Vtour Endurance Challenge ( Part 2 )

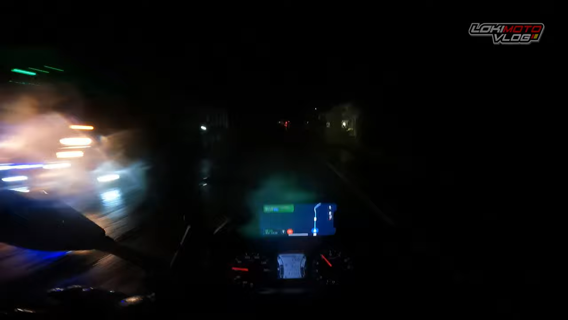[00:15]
Hinaapot na tayo ng ulan ngayon dito, papunta ang Sipokot from Taggawayan.
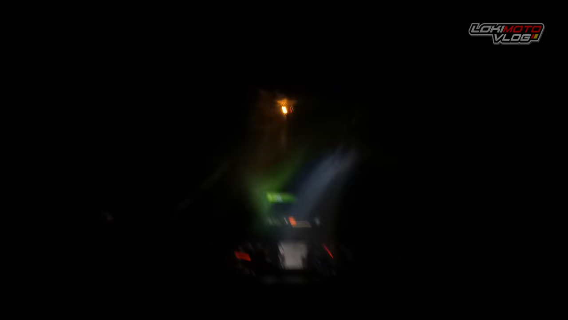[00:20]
Sa mga oras na yan,
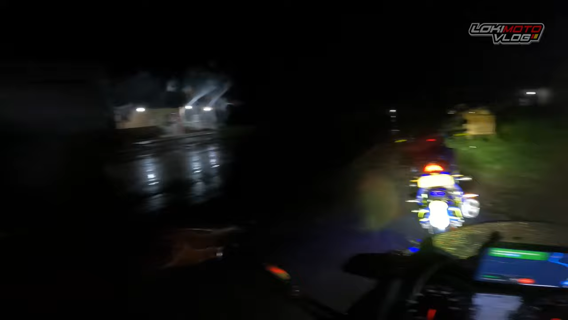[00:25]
nagdesisyon na rin akong huminto para magkapote dahil malamig na ang klima at mahirap lag natin habang bumabiyahe.